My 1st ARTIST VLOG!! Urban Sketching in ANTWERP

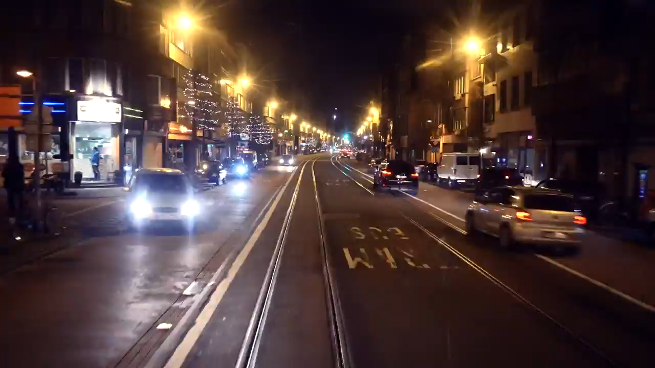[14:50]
I got this really cool shot, though, of the tram in the night in the city, so it was a bit of a small consolation.